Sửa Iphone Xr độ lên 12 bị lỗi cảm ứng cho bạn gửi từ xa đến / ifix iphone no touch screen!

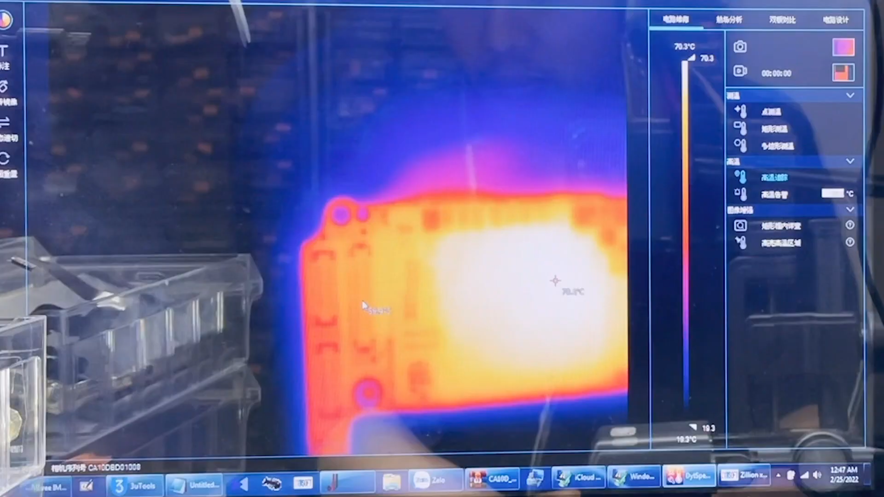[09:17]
Cái bây giờ thấy nóng hơn thì chắc chắn là đấy, nhưng mà không thấy gì cả.
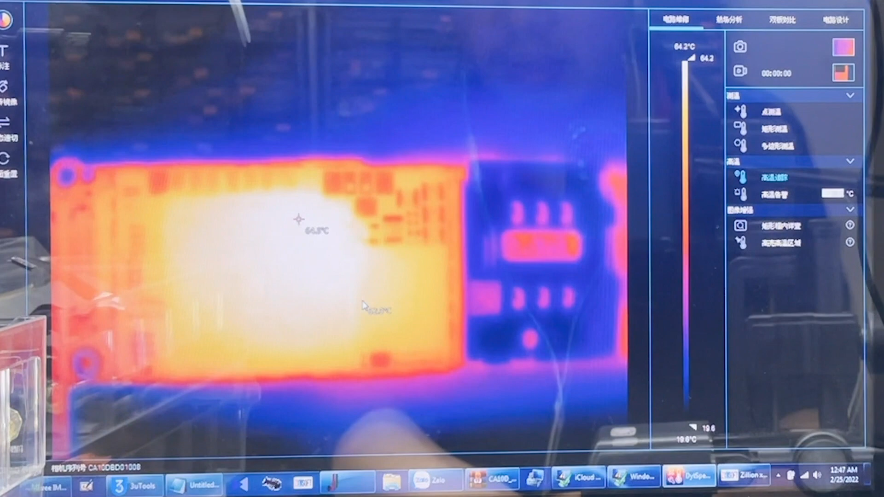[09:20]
Giò đâu đó chứ không phải giò đấy. Nó đục sai sẽ lồng hay sẽ nguồn, không thấy hiệu gì có được dò cả.
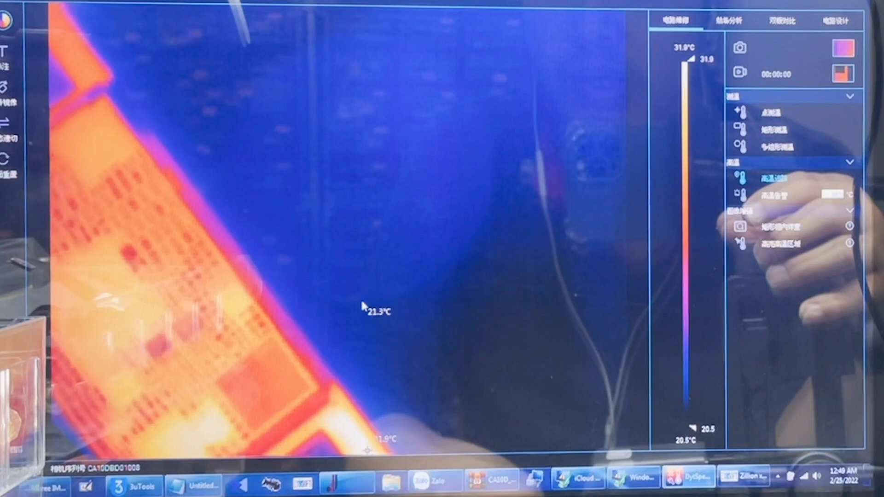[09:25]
On screen: scale bottom 20.5°C
Con này để im được một lúc xem nào.
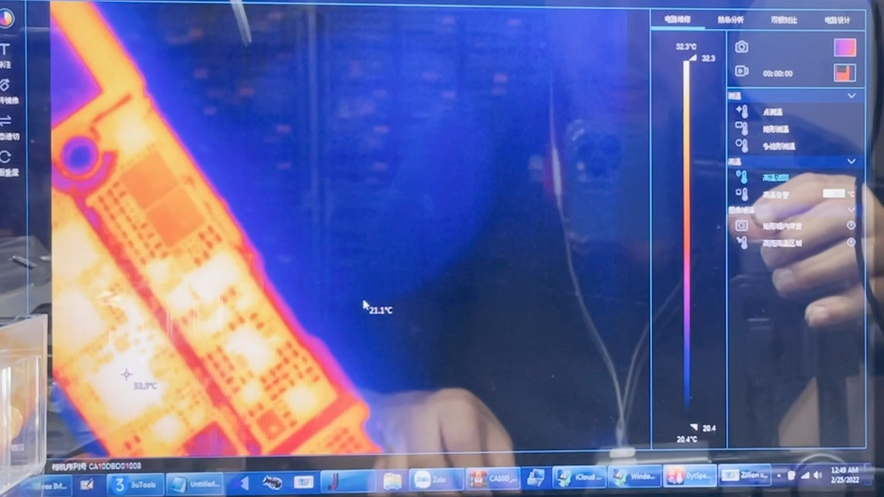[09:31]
On screen: scale top 32.3°C, scale bottom 20.4°C
Lồng thấp này lấy dò vào mấy cái linh kiện công suất tìm không ra đâu anh em nhé. Linh kiện công suất mà khi nó nóng thì nó nóng rất thấp. Đây còn 2G nhá, có thể nghi ngờ này.
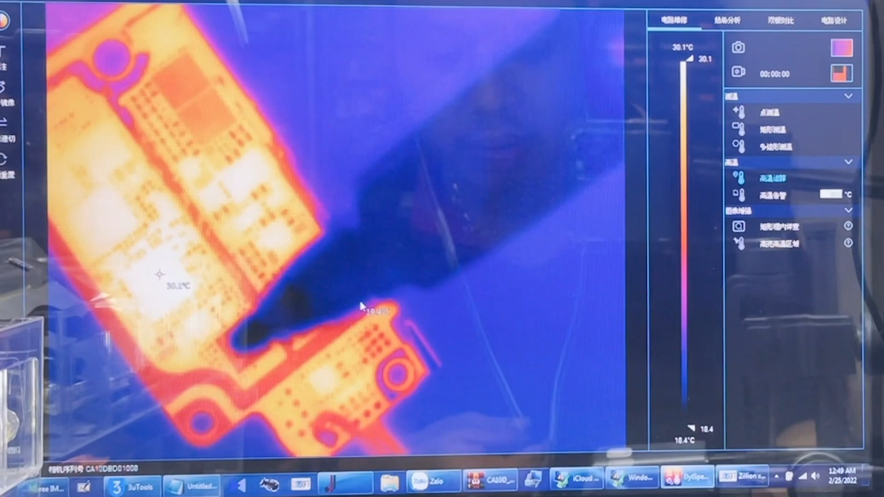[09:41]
On screen: scale top 30.1°C, scale bottom 18.4°C
Rồi, để đó đi, tí test tiếp.